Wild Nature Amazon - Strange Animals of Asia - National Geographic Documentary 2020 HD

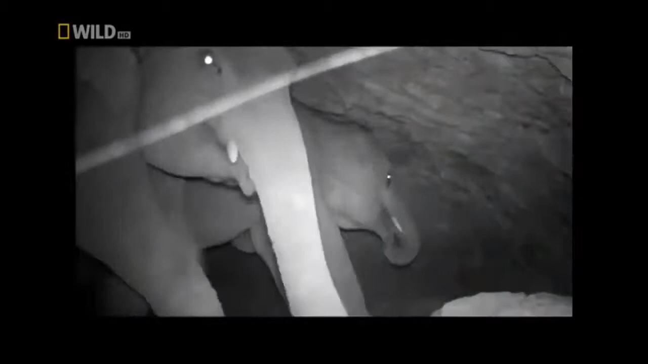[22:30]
Seems like a popular venue for elephants.
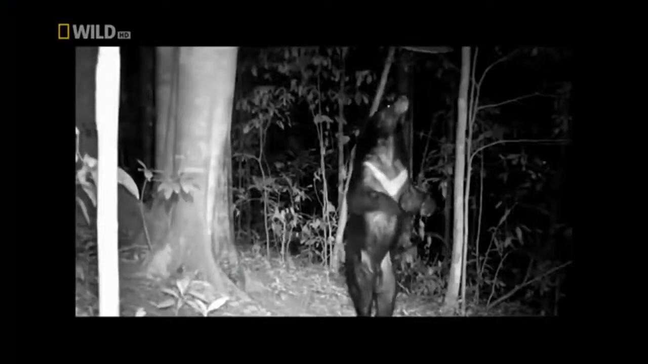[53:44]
But what do Asian black bears actually do at night?
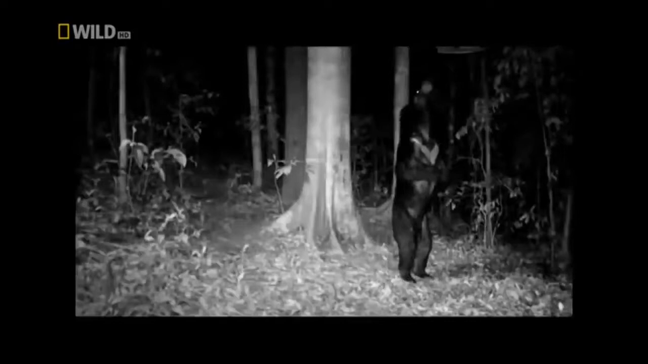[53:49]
This is their secret.
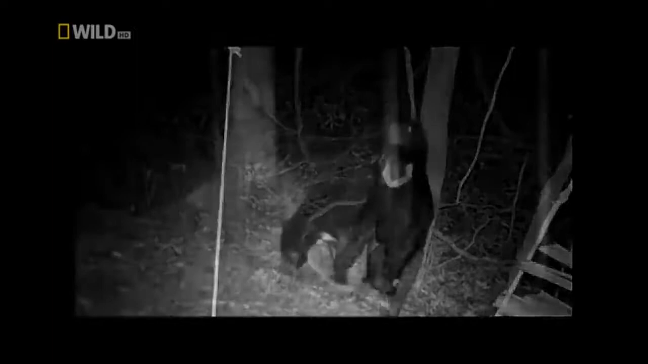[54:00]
After a night with a lot of dancing, digging,
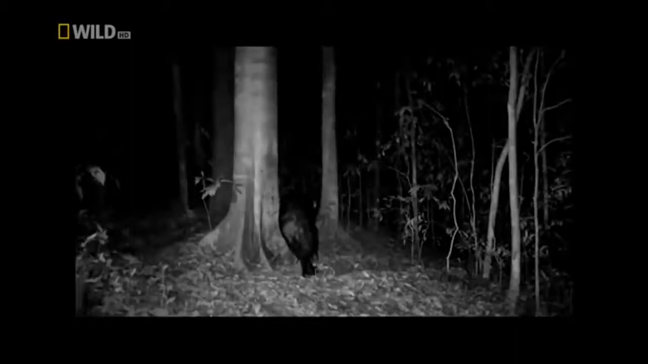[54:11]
scratching, and stretching, time for a well-deserved nap.